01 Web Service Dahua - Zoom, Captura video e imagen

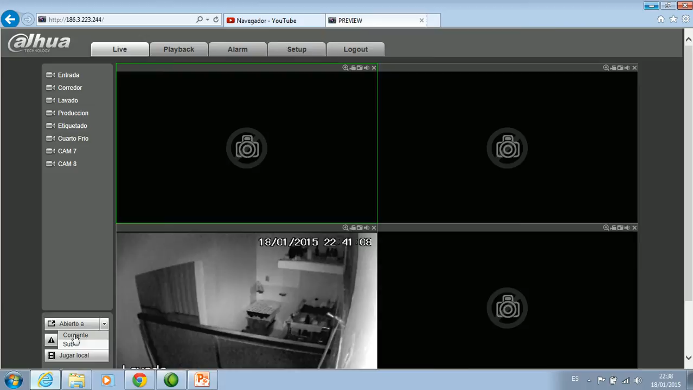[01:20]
asignadas o que tiene el deber está haciendo el paso del deber está asignando entonces lo que está con amarillo significa que es lo que está mostrando me por ave motivo yo también le puedo poner corriente a esta imagen y yo le puedo ponerla acá le puedo poner también corriente
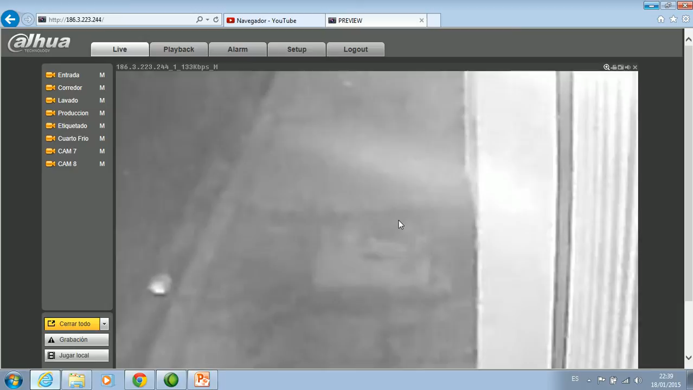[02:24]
para retornar hago clic con el segundo botón supongamos ahora que yo necesite o se necesite es grabar ese vídeo recordemos que lo estamos viendo pero no lo tengo grabado en el disco duro yo presionando el botón que está aquí el segundo es lo que está haciendo ya es grabando lo que está en este momento yo necesito es detener la grabación lo único
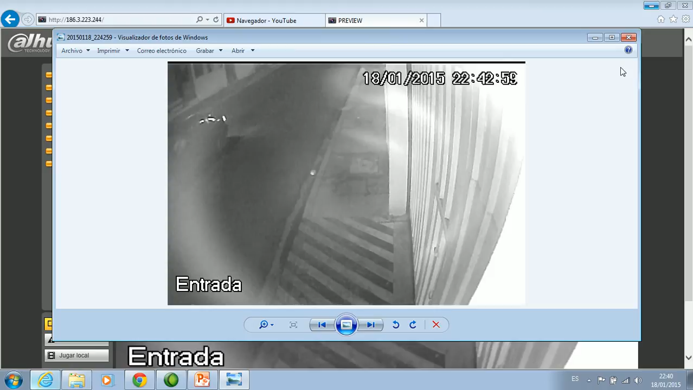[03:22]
si se dieron cuenta estamos viendo en forma online un vídeo estamos viendo un vehículo lo que pasa y automáticamente me va al visualador de windows y yo puedo es grabar ver las propiedades lo puedo grabar disco de datos como yo o como se me presente la necesidad en ese momento de esta forma yo estoy capturando